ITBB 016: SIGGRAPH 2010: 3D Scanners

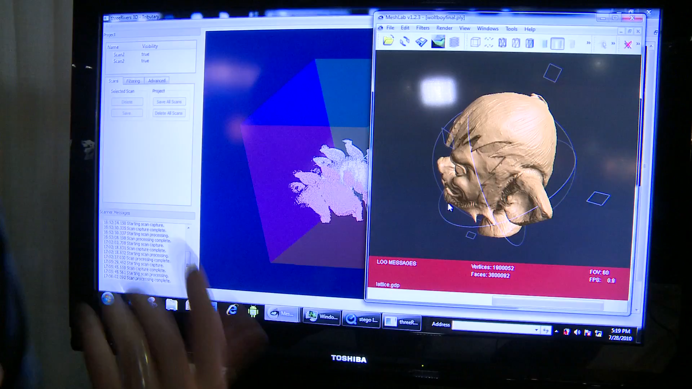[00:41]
and then you're going to put that back together and you're going to end up with a 3D model.
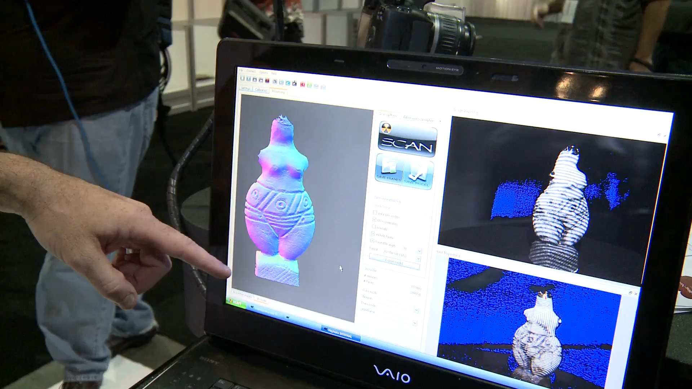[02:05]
So it's actually a fairly detailed model, especially if you're doing roughs, that you can get from a simple setup.